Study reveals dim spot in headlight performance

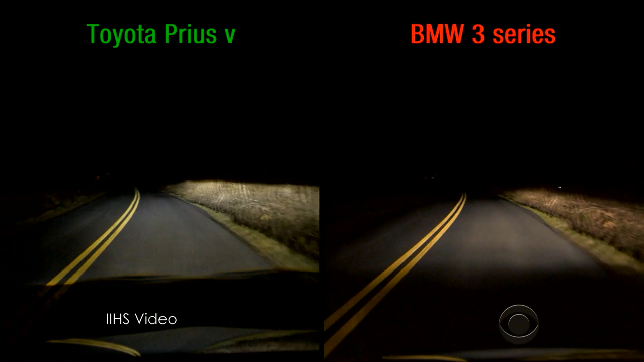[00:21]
the BMW 3 series with halogen lights on the right. At 50 feet the driver of the Prius can clearly see a test dummy in blue jeans and further down the road, deer.